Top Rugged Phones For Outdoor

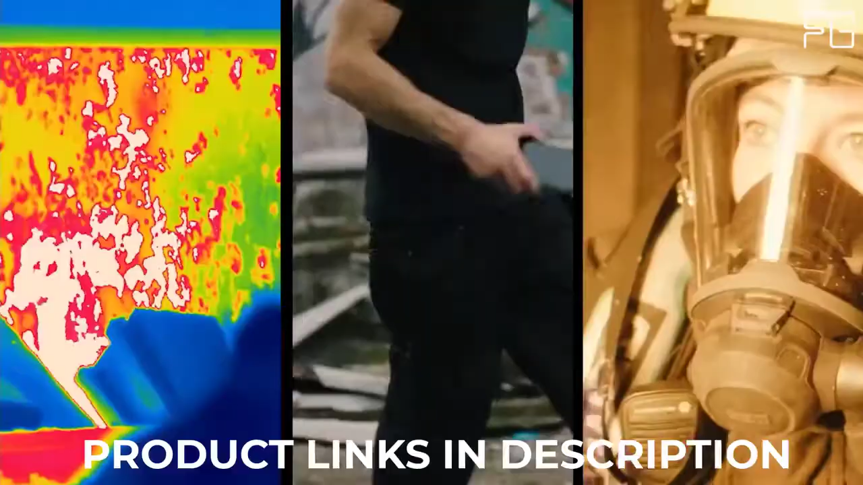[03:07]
The Cat S62 Pro features several exclusive enhancements providing even more thermal detail to help locate and diagnose the damp,
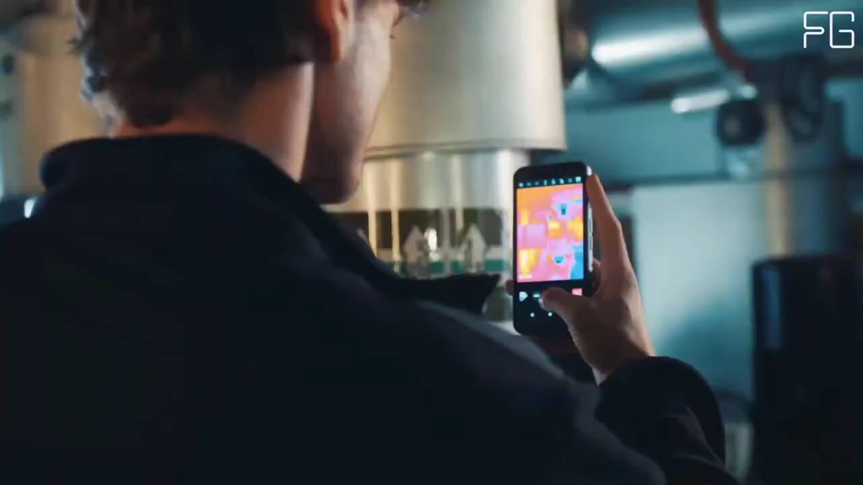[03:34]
Combined with Fleur's Vivit Air technology, the Cat S62 Pro delivers enhanced image quality, sharper image and higher thermal resolution.
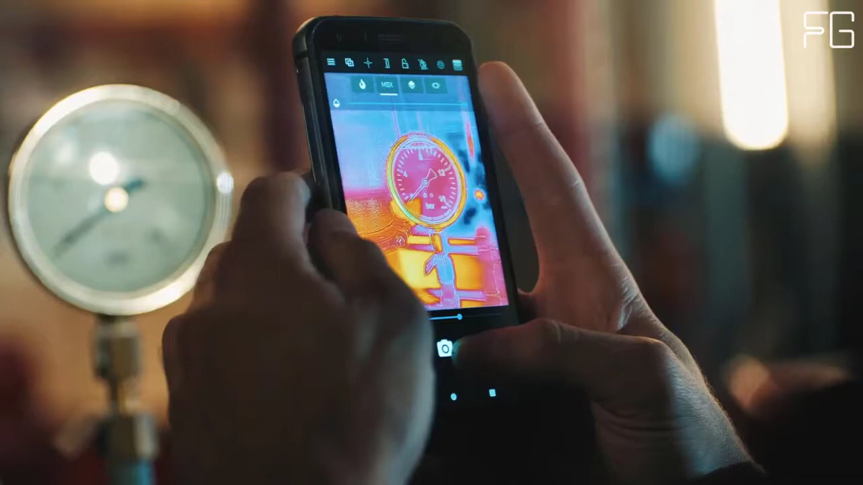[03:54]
The Cat S62 Pro features several exclusive
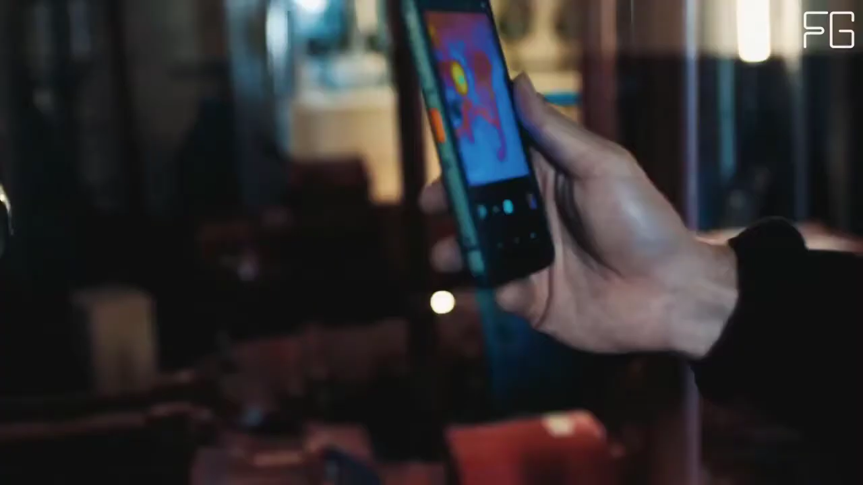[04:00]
enhancements providing even more thermal detail to help locate and diagnose the damp,
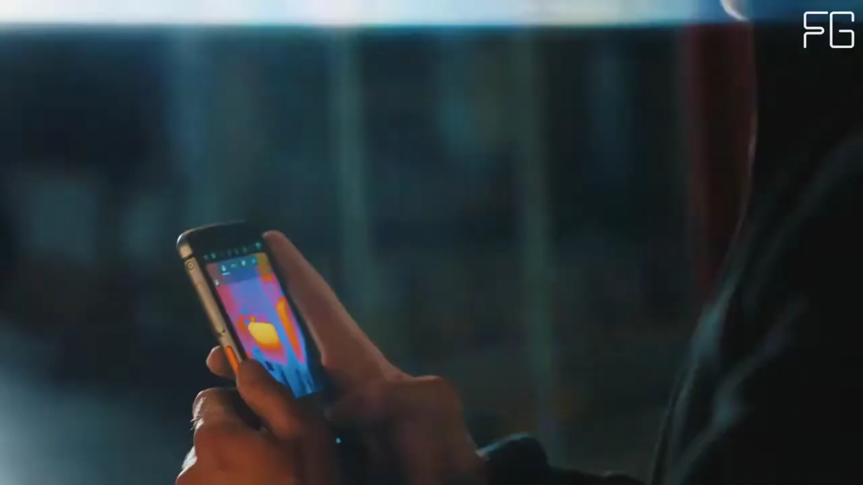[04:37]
Professional Grade Thermal Imaging Powered by the Fleur Lepton 3.5 Sensor 4X Increase in the Number of Thermal Pixels